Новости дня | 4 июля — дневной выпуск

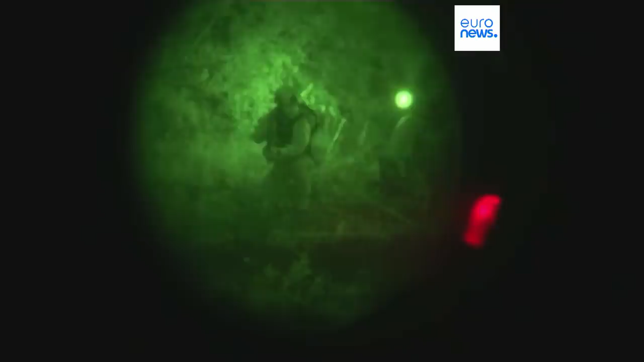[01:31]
В то время как Киев заявляет о постепенном отвоевании своих территорий, были опубликованы кадры ночных учений под Краматорском.
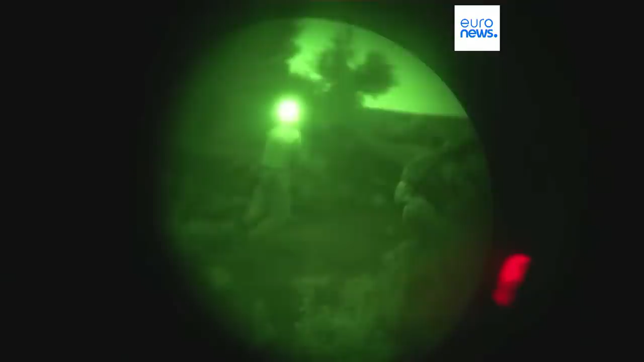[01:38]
В контрнаступлении принимают участие шведские военные. Некоторые из них выступают в качестве инструкторов.